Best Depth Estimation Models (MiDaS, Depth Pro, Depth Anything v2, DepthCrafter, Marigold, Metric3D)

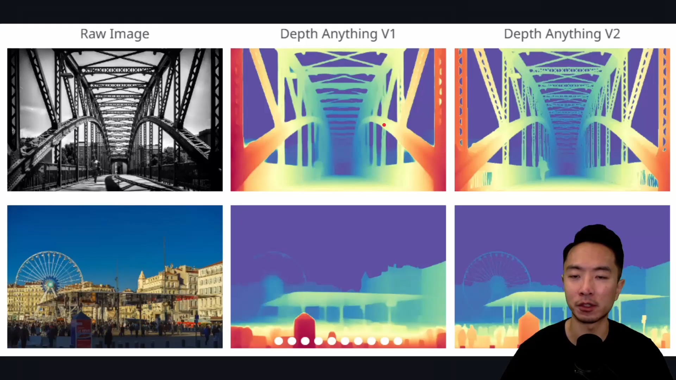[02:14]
So what you notice is that this is very good for fine details.
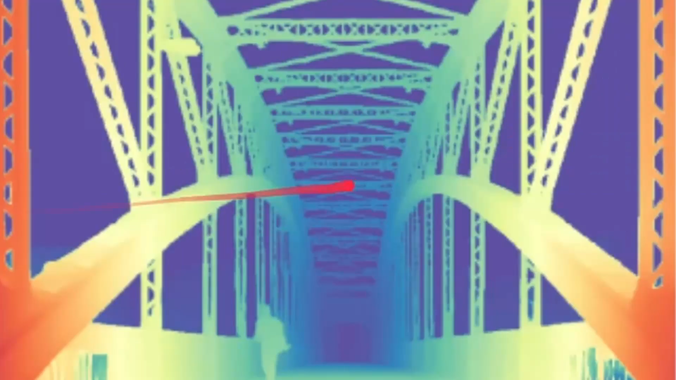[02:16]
It's also pretty good with translucent or transparent surfaces.
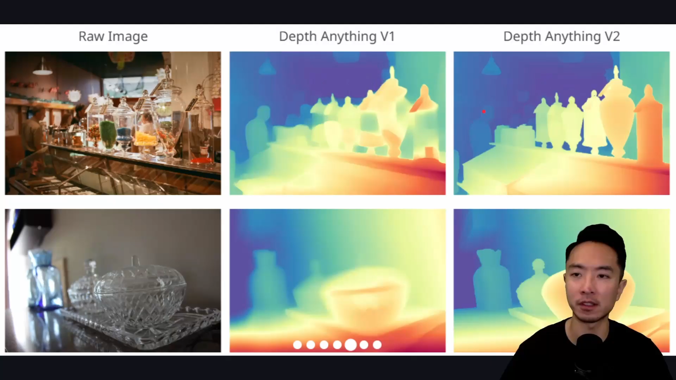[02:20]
And also with reflective surfaces, it does a pretty good job.
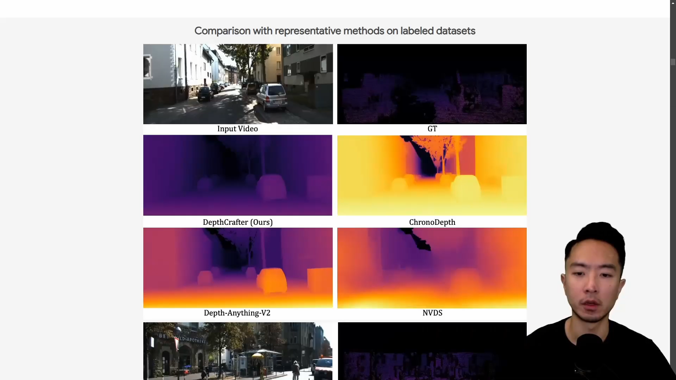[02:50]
One thing that really sets DepthCrafter apart from the other models,
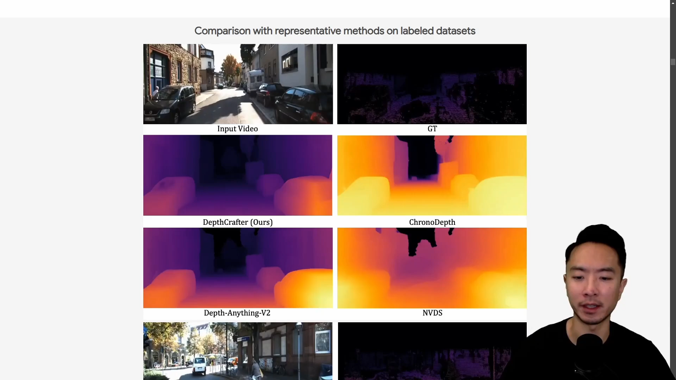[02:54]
like DepthAnything V2, is that, for example, if you look at these videos here,
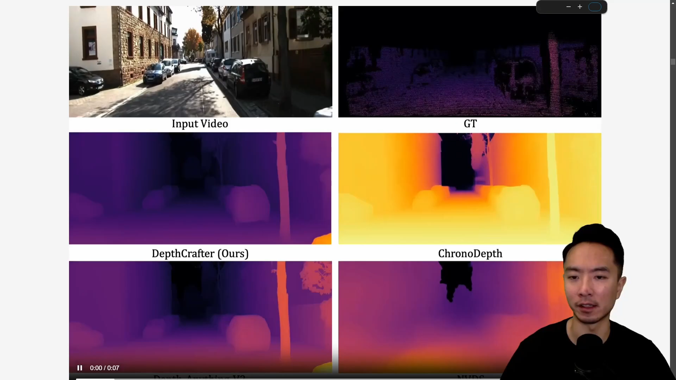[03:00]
what you're going to notice is that the consistency of the depth across the different frames is very robust.
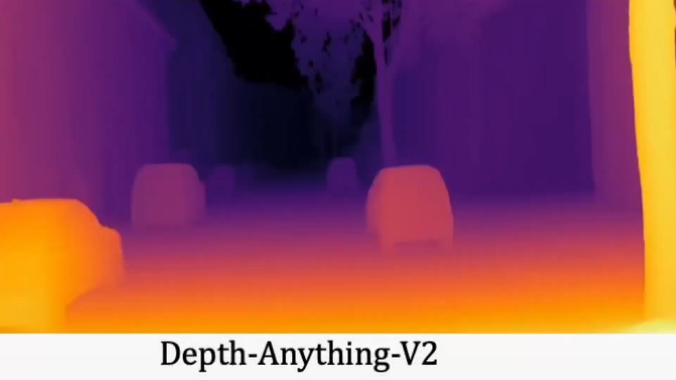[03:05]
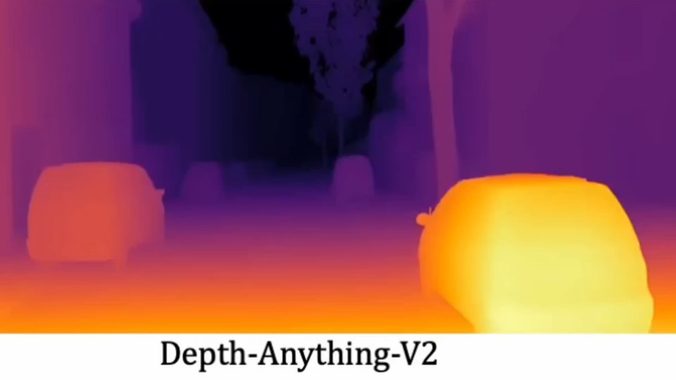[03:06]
So if you notice that if you're looking at the DepthAnything V2, it tends to flicker a lot.
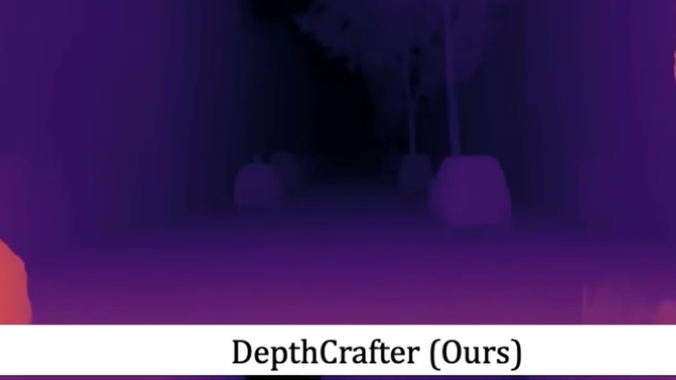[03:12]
But if you're looking at the DepthCrafter, the consistency from frame to frame is a very smooth and gradual change, which is what you want.